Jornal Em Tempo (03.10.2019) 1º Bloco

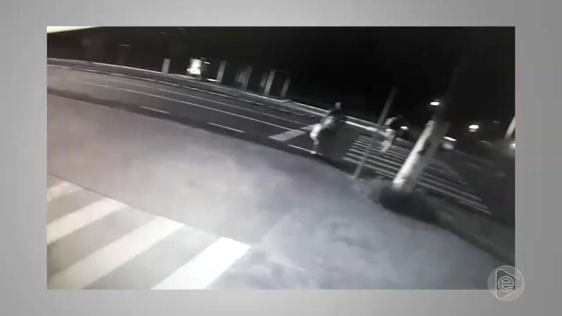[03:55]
O homem atravessava faixas de pedestres da Avenida Coronel Teixeira, na Zona Oeste.